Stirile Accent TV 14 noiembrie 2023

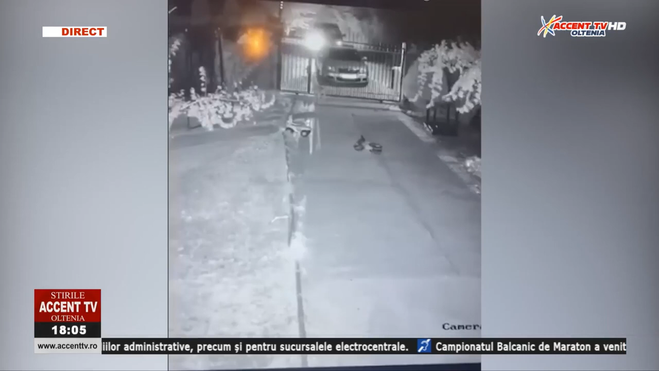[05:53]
Atacul a fost surprins de o cameră video. Ulterior, agresorul ar fi amenințat proprietarii și ar fi încercat să forceze ușa de la intrarea în casă. Incidentul a avut loc în noaptea de 10 spre 11 octombrie, însă a fost făcut public de polițiși pe 13 noiembrie. Tânărul este cercetat în stare de libertate pentru distrugere, amenințare și violare de domiciliu.
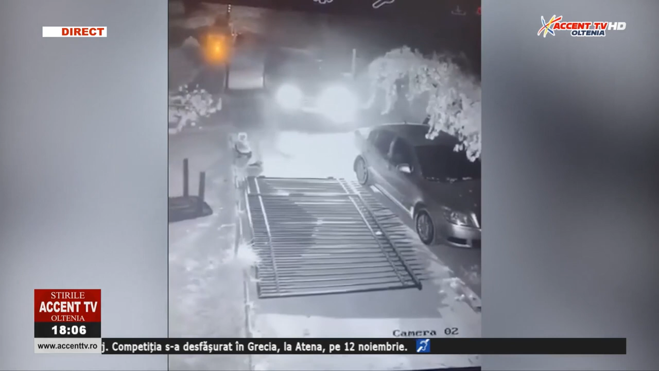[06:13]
Proprietarul imobilului din malul mare a povestit că atacatorul a venit cu gândul să se răzbune după o altercație în Elveția. El avea asupra lui o macetă. Omul a fost amenințat că dacă nu își va retrage plângerea, se va alege cu casă incendiată. A fost întocmit un dosar penal pentru comiterea infracțiunilor de distrugere, amenințare și violare de domiciliu.